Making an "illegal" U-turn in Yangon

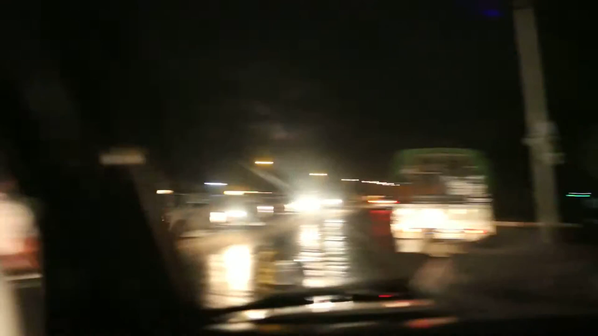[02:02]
Nearly 8 p.m okay now battery no more traffic jam
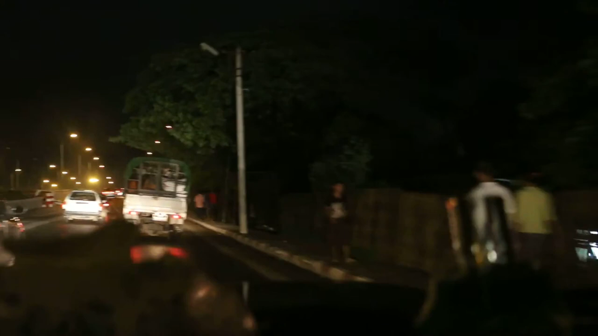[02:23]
this is a new bridge right? new one yes what river is it?
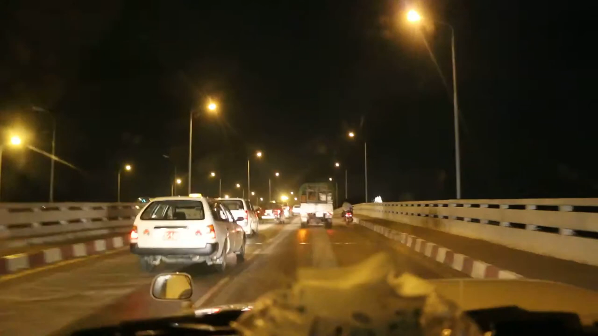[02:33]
it's across the Mojeg river very big one
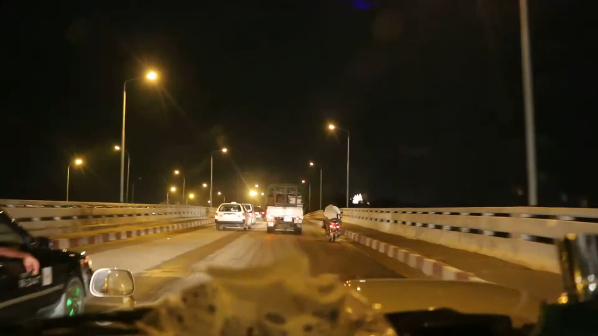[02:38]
then you have the famous monastery there right
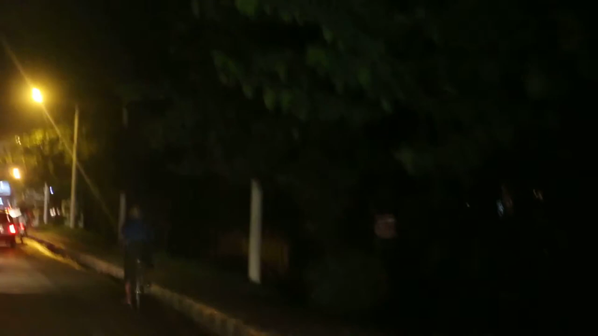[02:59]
oh this cyclists are dangerous for them which one?